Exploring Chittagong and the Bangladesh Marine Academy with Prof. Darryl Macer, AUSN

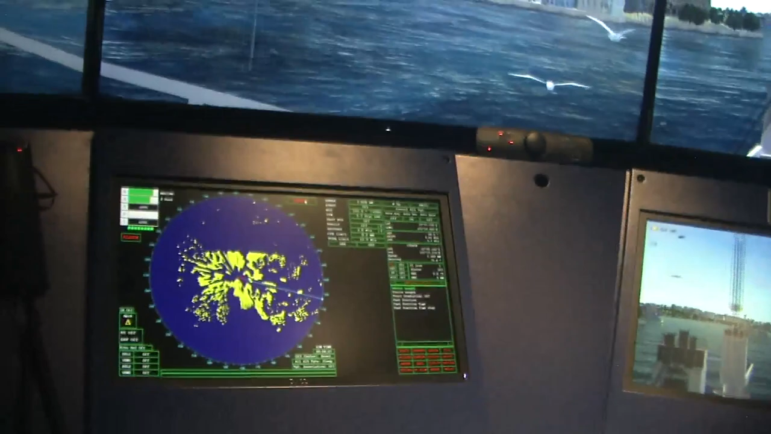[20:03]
And you see, that is the GMDSS panel. You just see it on the down. The same thing is in that panel.
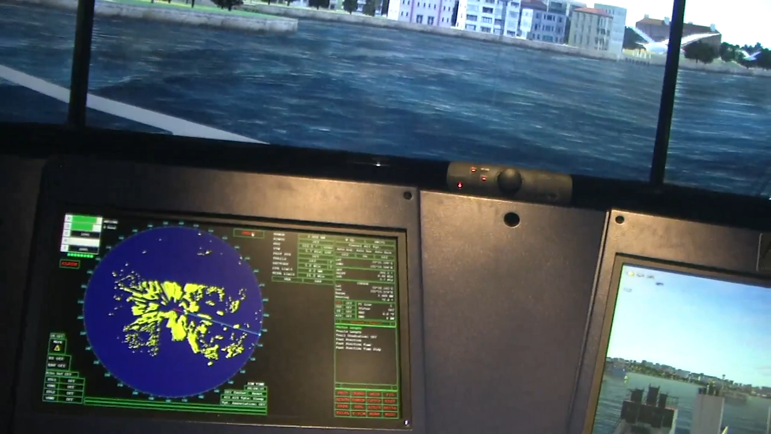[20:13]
But you see, this is like a computer, like you cannot touch and all this.
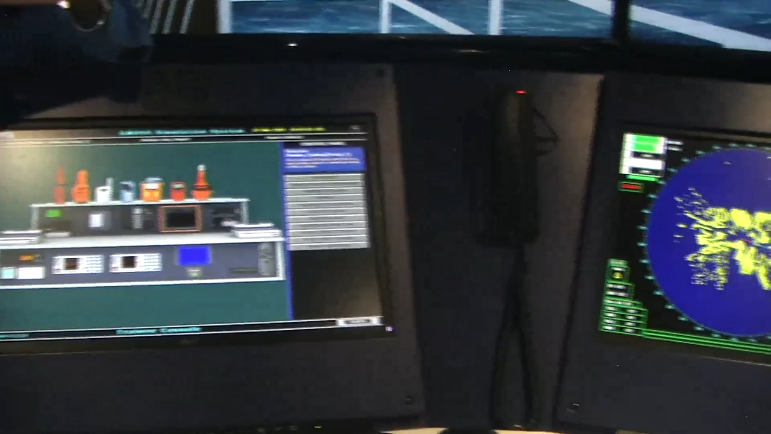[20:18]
But all the function, what you can down there, you can do. Here also you can do, which is the latest version.
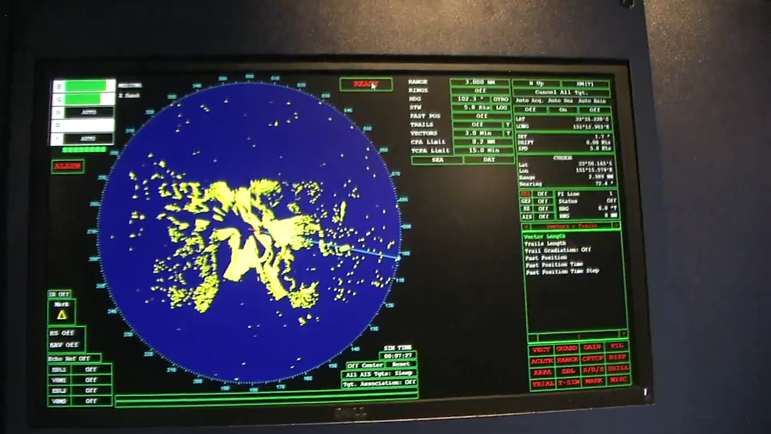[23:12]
They said, when you have gone to Australia? And are your husband sailing again? They thought they are interested in Australia. Yeah, so now it's, you see, this is a fog bank. This is, now it's become foggy. Weather become foggy and you cannot.